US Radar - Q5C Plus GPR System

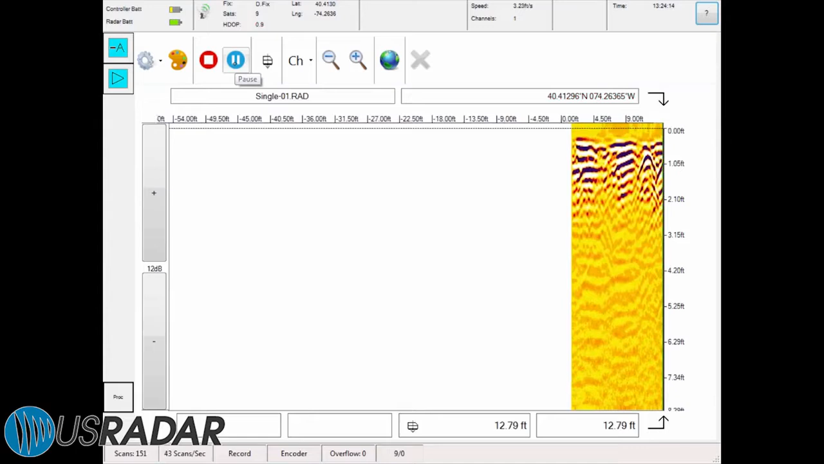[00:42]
which is both user-friendly as an out-of-box solution and configurable for more advanced users. With U.S. Radar's acquisition software, you can automatically configure antenna signal to the material layers it is scanning,
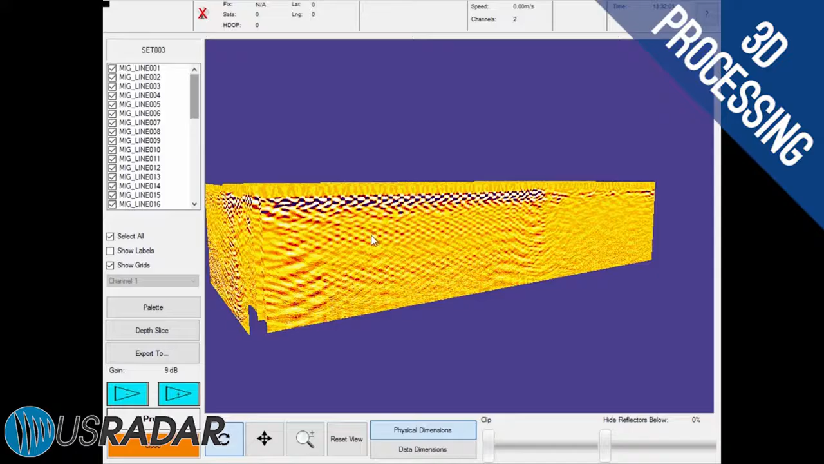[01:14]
Work with both advanced and consumer grade
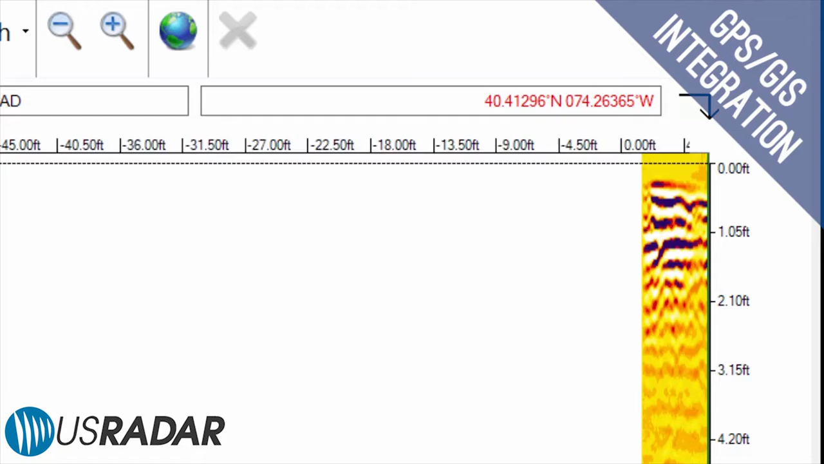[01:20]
GPS systems and GIS mapping programs such as Google Earth to place radar data in geographical context.
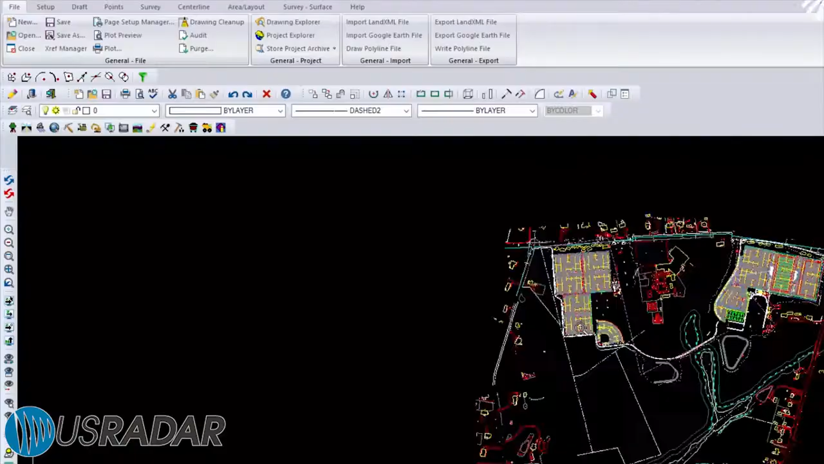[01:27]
Integrate with CAD software to produce as-built drawings and utility maps and
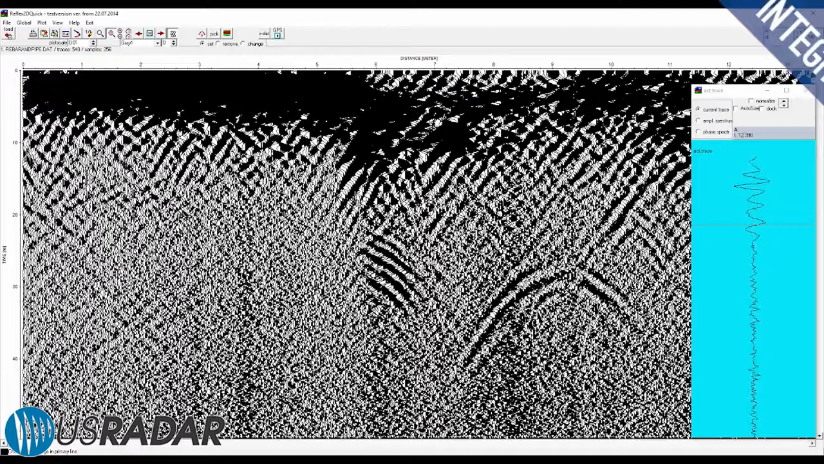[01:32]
with other GPR post-processing software to visualize data in different ways.